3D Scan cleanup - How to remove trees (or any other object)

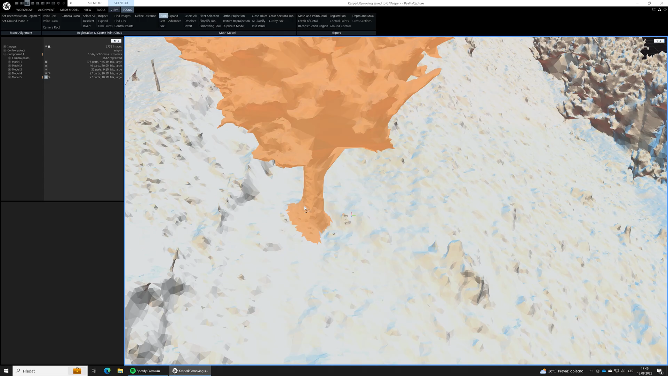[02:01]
When we have selected all the parts we want to remove from our model, let's use filter function to filter them out.
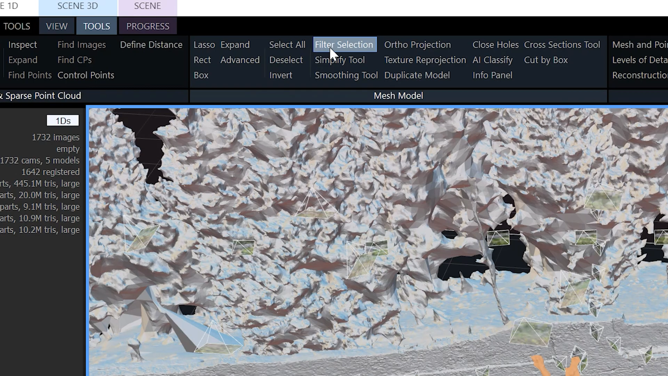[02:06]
As you can see,
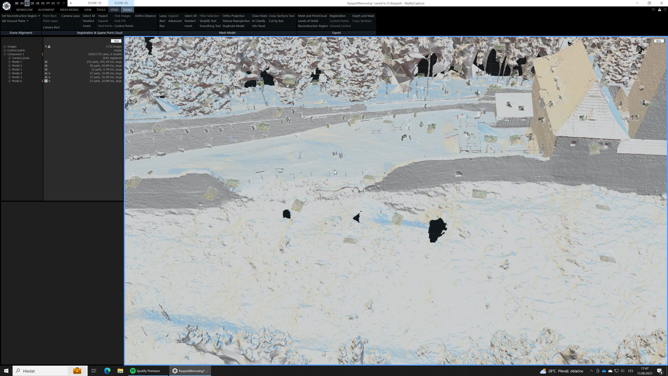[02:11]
RealityCapture has created a new model with selected areas left it out, but there are holes in the place of the trees.
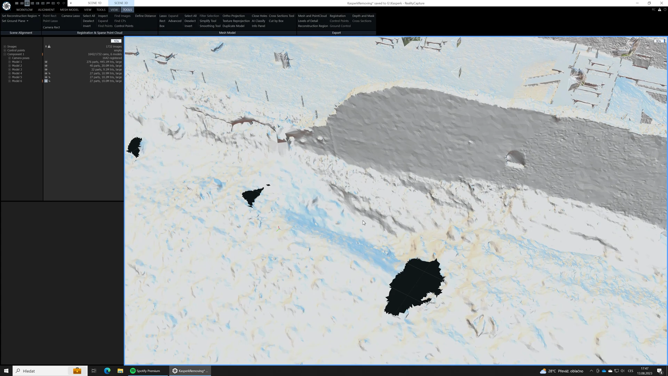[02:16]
We will close them using the CleanModel function as this function also close holes in the mesh topology.
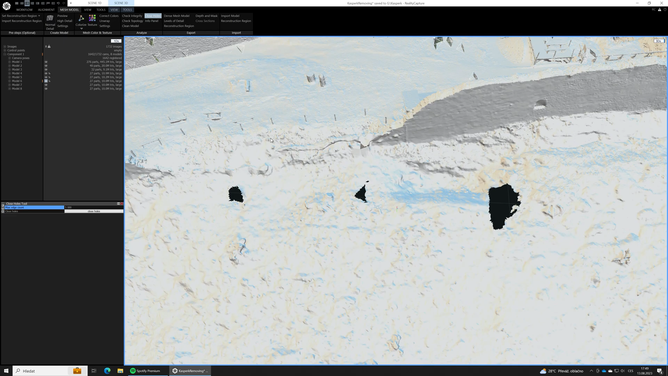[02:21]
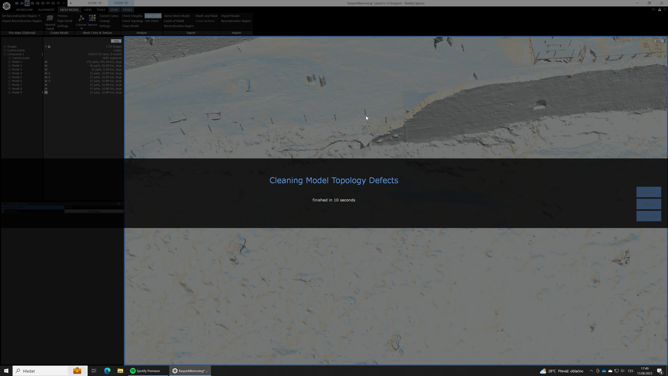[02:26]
Our mesh is closed now. Holes are gone.
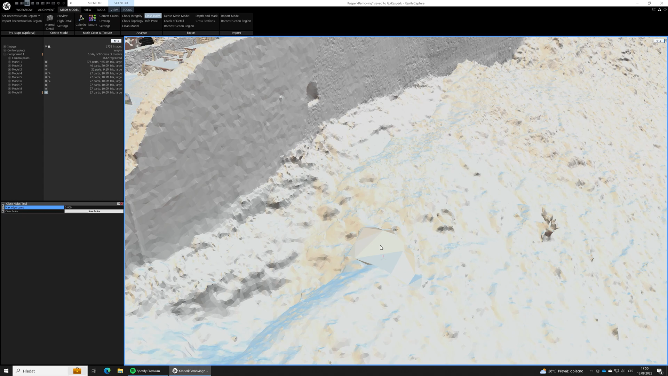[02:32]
Well, as you can see, RealityCapture did a kinda awful job closing the holes.
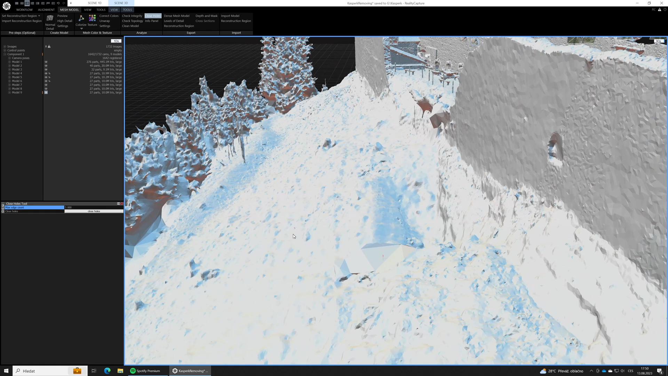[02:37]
If we would use any 3D application like Blender or 3D code, the results would be definitely better.
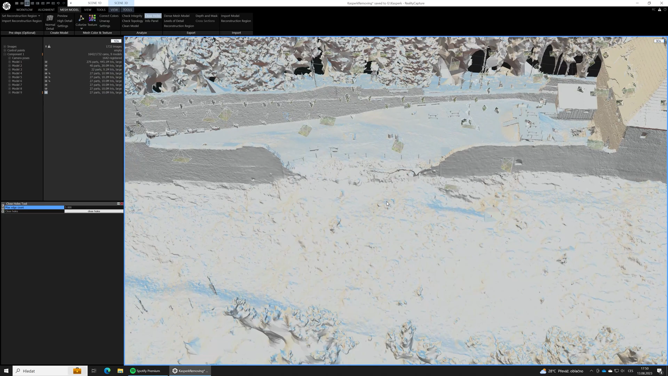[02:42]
But let's live with that for this time.
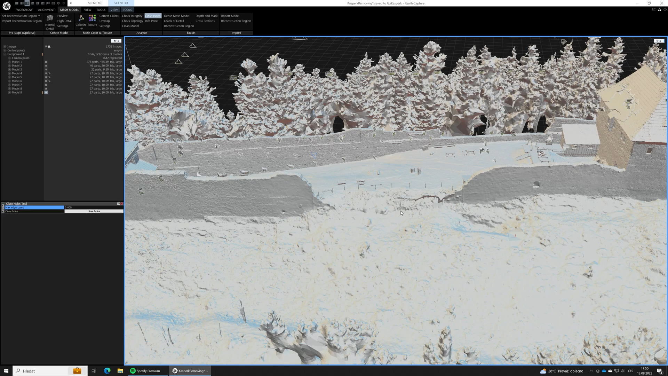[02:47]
OK, so we have removed the unwanted parts, but what about the textures? If we run texturing over this model without the parts we have just removed,
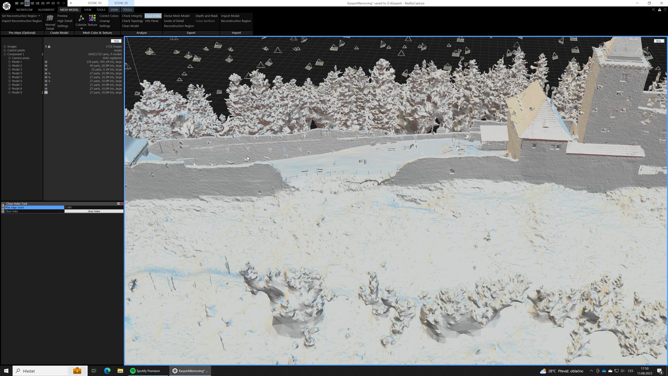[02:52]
the texture that should have been on the removed parts,
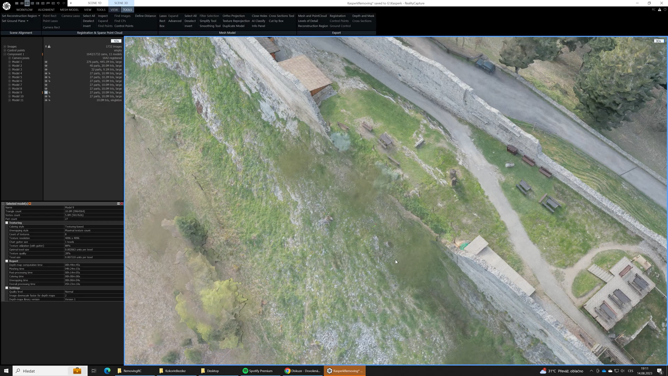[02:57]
trees at this case, will be re-projected to the ground under the trees.
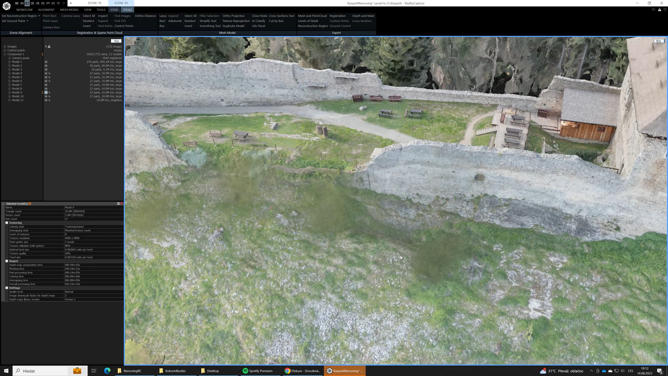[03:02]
It will basically paint the missing trees on the ground. And it doesn't look very nice and most of the time I guess it's not what you intended.
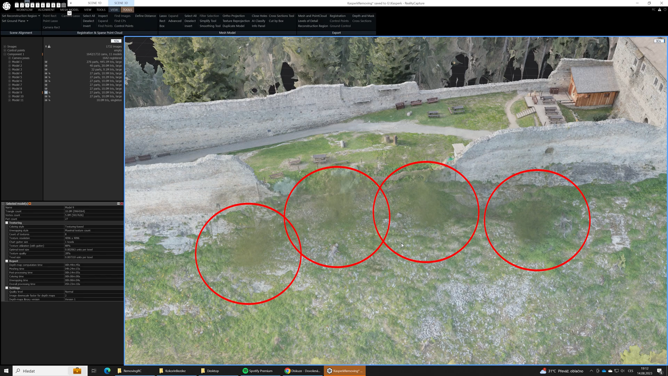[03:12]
A solution is simple.
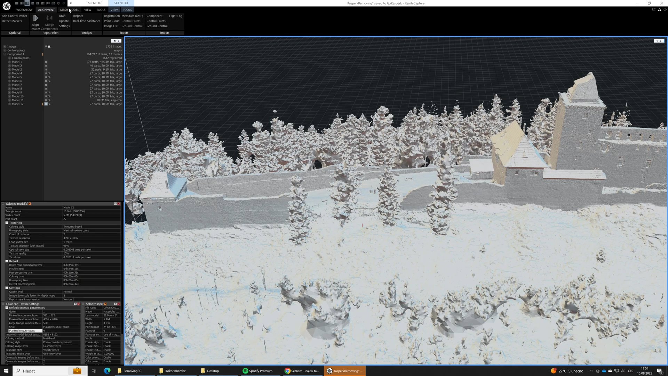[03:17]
At first, let's run the texturing on the original 3D model with the unwanted parts still there.
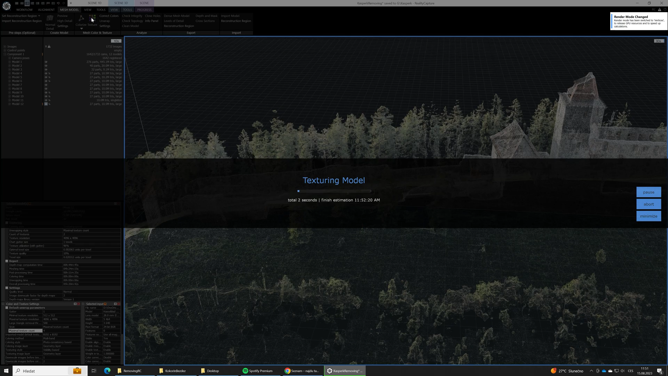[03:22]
When it's done, we will re-project the texture from the original model to the cleaned one,
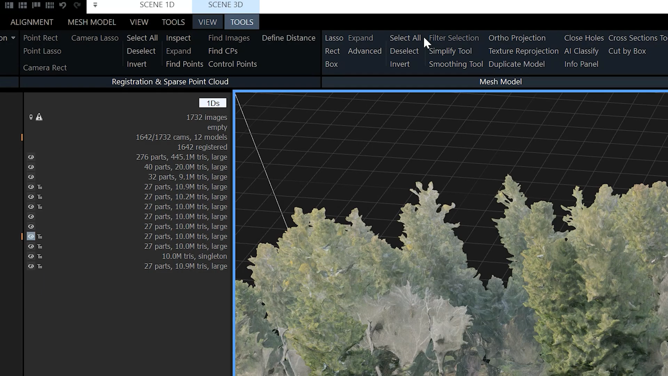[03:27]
the one without the unwanted parts.